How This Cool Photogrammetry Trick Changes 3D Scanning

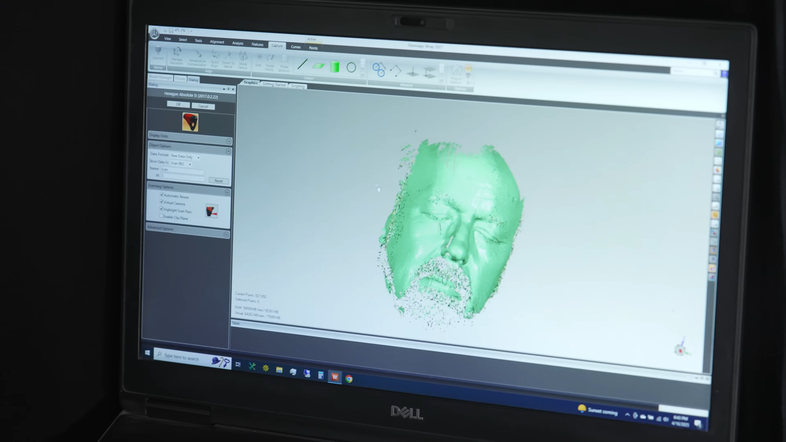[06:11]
So we import the laser data into our program, perfectly match your point cloud and you become, you can print out a mask, wear it, done. Amazing. Yes.